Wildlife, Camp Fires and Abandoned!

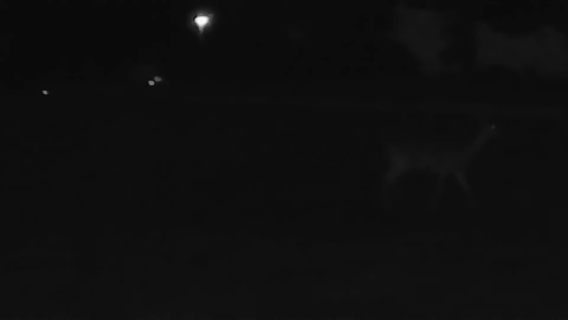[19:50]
Put some oatmeal down, Heidi. Where's the other one? Right there. I see his eyes. Yeah, right here, Heidi.